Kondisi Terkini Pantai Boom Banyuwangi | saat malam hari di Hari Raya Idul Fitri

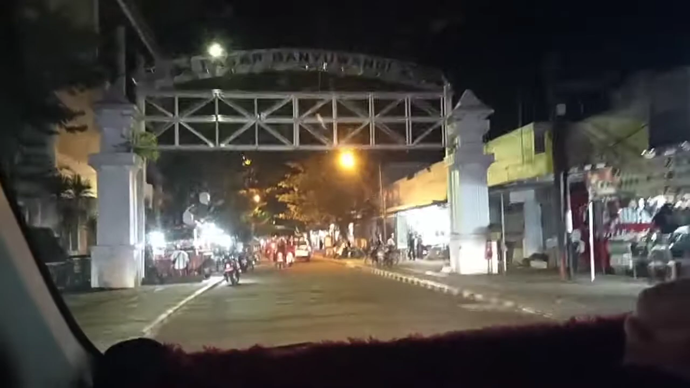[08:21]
Dari Taman Sri Tanjung kita ambil lurus ke sebelah timur.
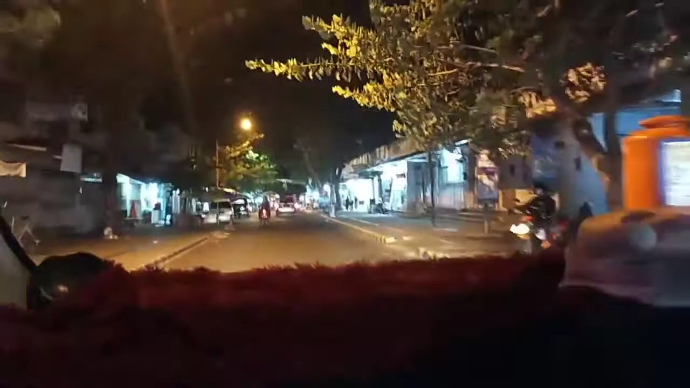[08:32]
Di sini ada pasar ya, Pasar Banyuwangi ya. Biasanya kalau jam-jam segini ini masih ramai teman-teman. Apa sudah anu ya, cuman di pagi hari ya. Biasanya di tahun lalu itu malam pun masih ramai. Yang jual ikan, yang jual sayur itu malam masih ramai. Tapi sekarang ini tidak sebegitu ramai ya.
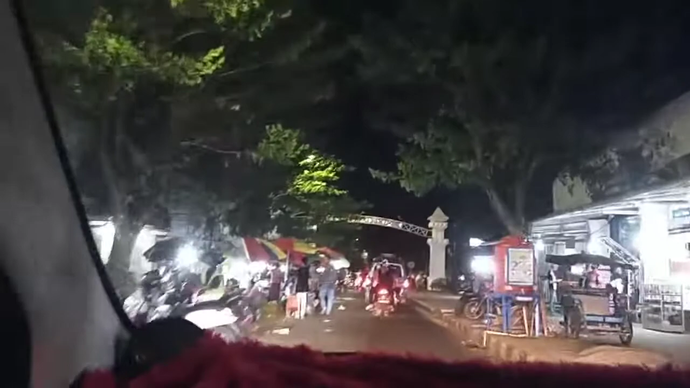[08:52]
Biasanya pedagang itu sampai menggunakan bahu jalan seperti ini.
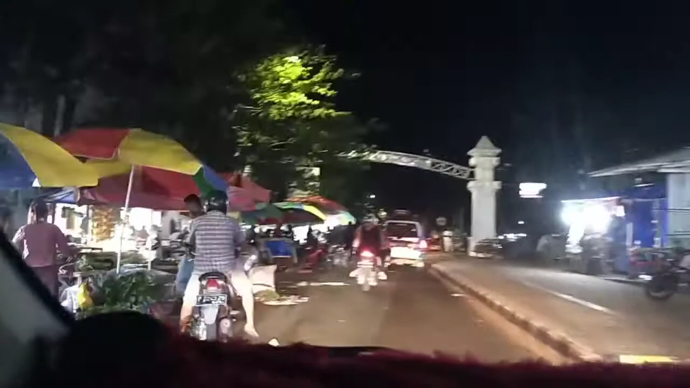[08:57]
Di depan kita ini ada Taman Blambangan ya teman-teman ya. Kita melewati Taman Blambangan.
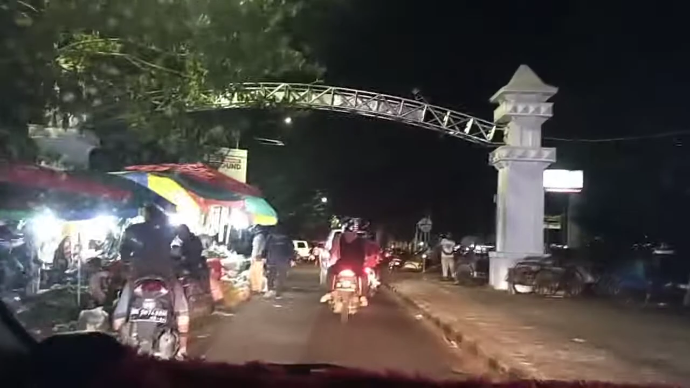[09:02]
Pertigaan Taman Blambangan kita langsung ambil jalur kiri.
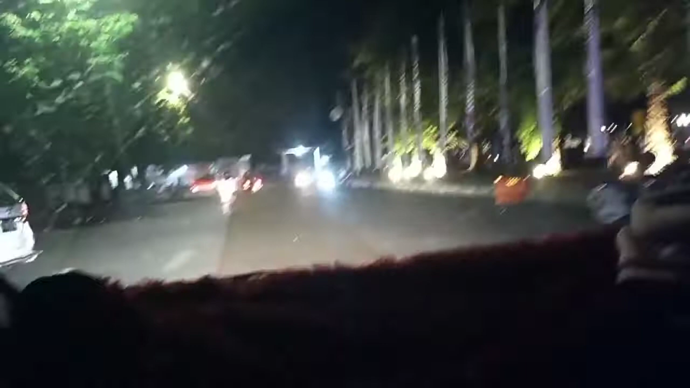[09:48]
Ini ada pertigaan ya, kita belok kiri, kita ambil jalur kiri, belok kiri untuk menuju ke Pantai Bum.
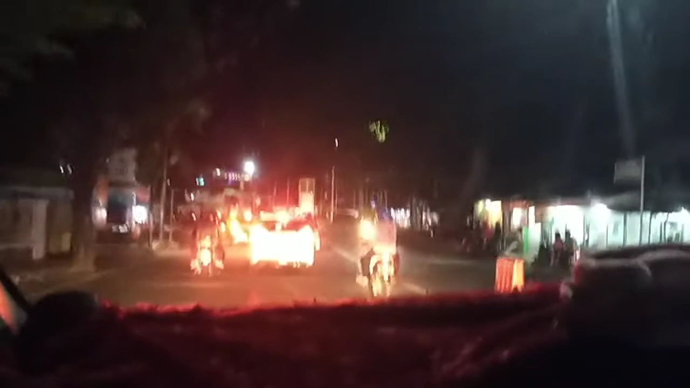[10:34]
Langsung kita syuting ke arah Bali, ke arah Pulau Bali. Nah, di pertigaan ini kita belok kanan, teman-teman. Di pertigaan PLN kita belok kanan
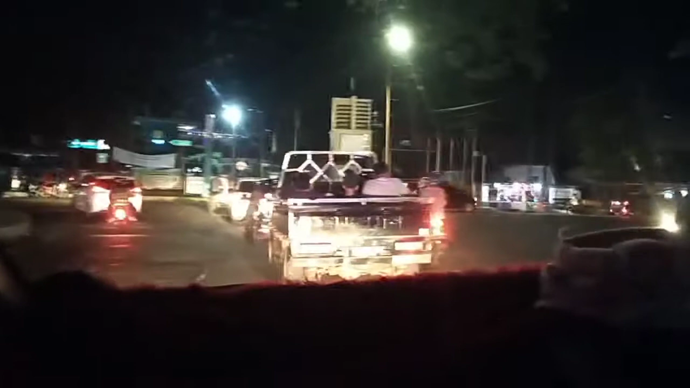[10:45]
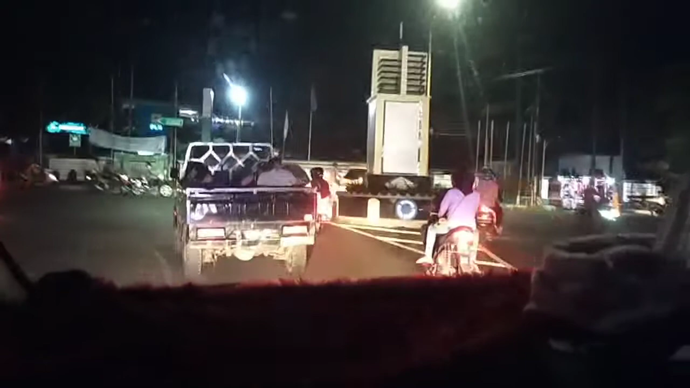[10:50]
dari Taman Blambangan tadi itu kita ngenceng ke utara, kita belok kanan ke arah timur.
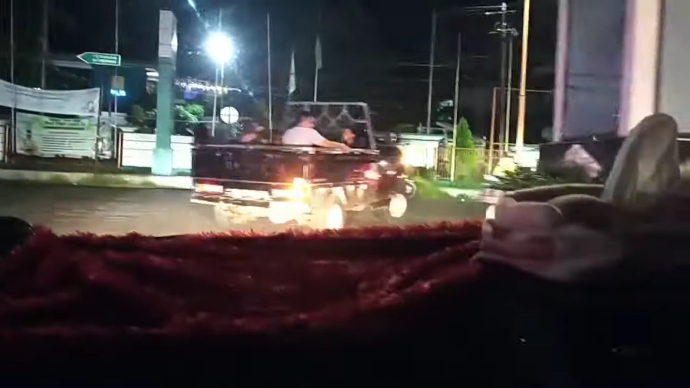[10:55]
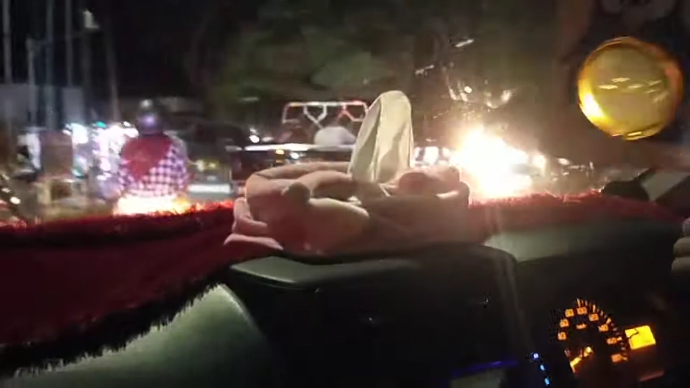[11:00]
Kanan, hati-hati karena ramai teman-teman. Kalau udah keliru ya tiket masuknya ke pulau ke apa Pantai Bum di sini ini 10.000 per orang ya. Kalau udah keliru sih seperti itu. Tapi anak-anak kayaknya udah dikenakan tiket.
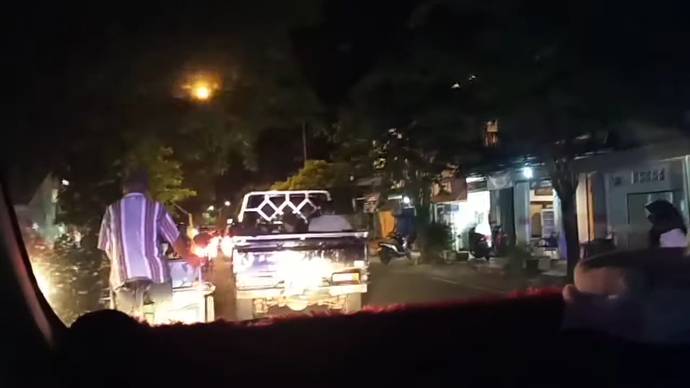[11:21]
Di depan ada apa itu?
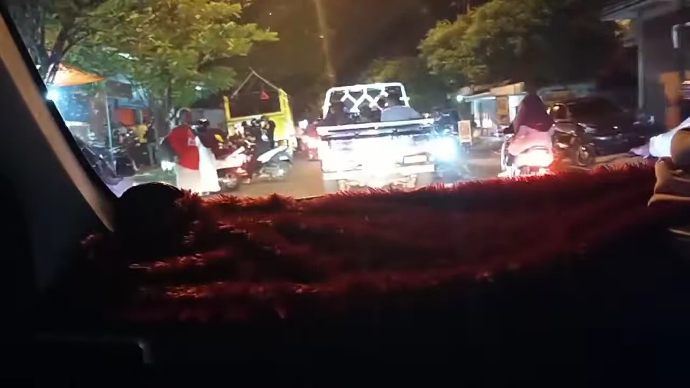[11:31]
Nah, di sini ada di Banyuwangi punya bioskop ya. Gedung bioskop itu adalah gedung bioskopnya di depan. Bagi teman-teman yang di Banyuwangi, yang sedang berada di Banyuwangi, yang ingin menonton bioskop bisa langsung masuk ke sini.
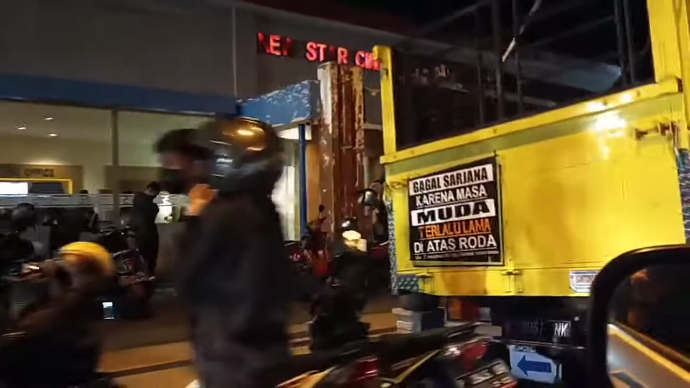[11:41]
Kita teman-teman bisa nonton bioskop di sini ya.
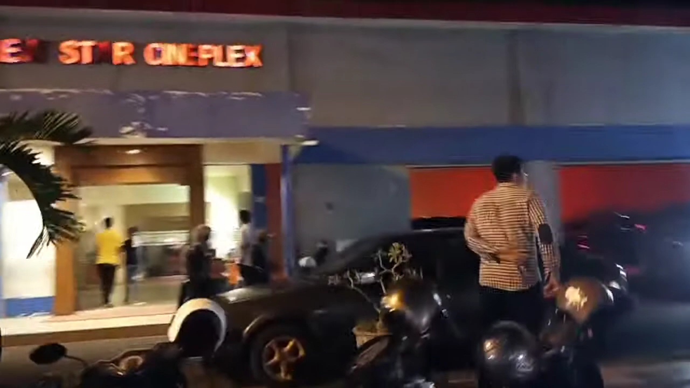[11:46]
Oke, kita ambil lurus. Ternyata ramai teman-teman, luar biasa ramai.
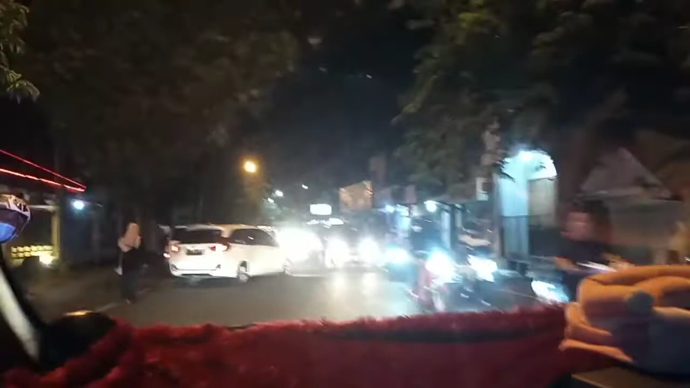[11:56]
Oke, kita ambil lurus ya, jangan belok-belok ya. Lurus saja, itu di depan sudah ada pintu masuk Pantai Bum.
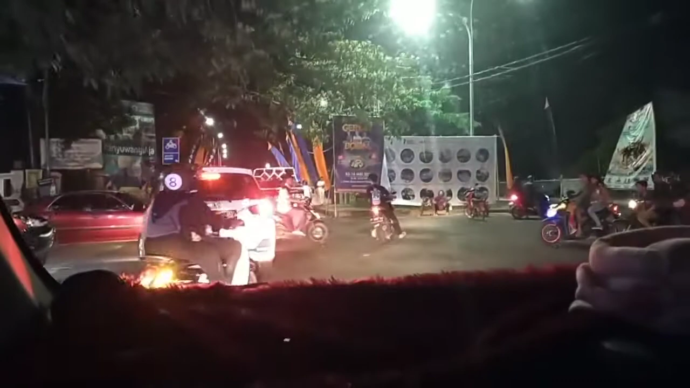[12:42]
Nah, ini dia pintu masuk Pulau Santen, Pantai Bum maksud kami.
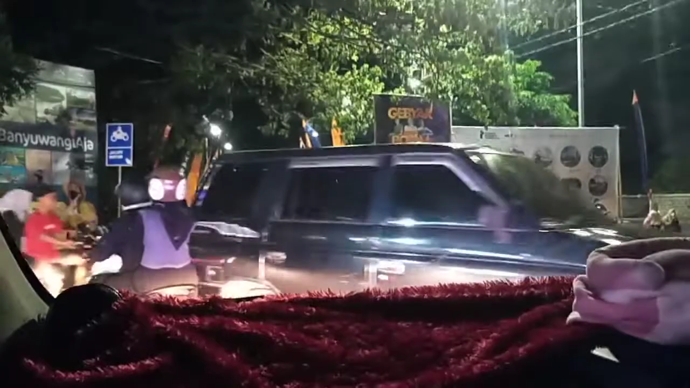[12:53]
Oke, ini pintu masuk Pantai Bum.
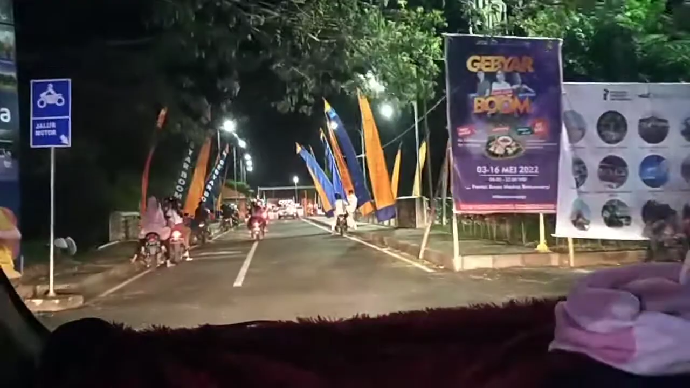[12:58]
Kayaknya ramai.
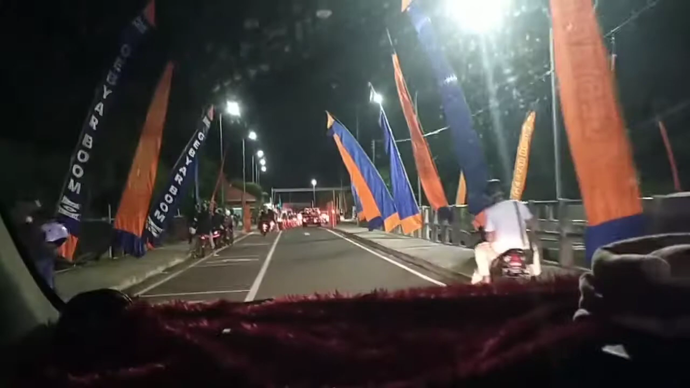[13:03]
Banyak wisatawan lokal baik mancanegara mungkin di sini.